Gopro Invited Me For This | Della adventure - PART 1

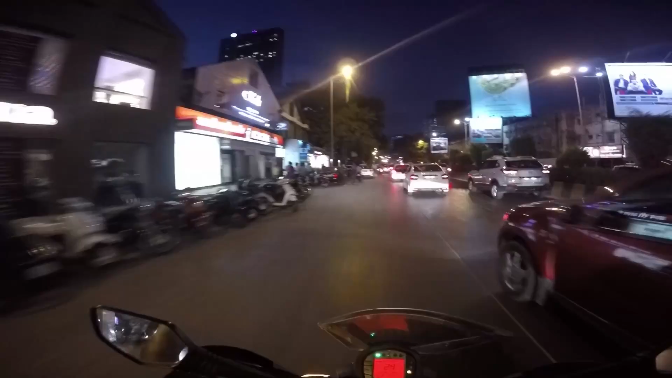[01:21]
Where is it? Supposed to be here somewhere. It's next to actually the Palladium Mall. Yeah, I can see that. So I need to take this turn. I hope they won't stop my bike. Yeah, they did. Yeah?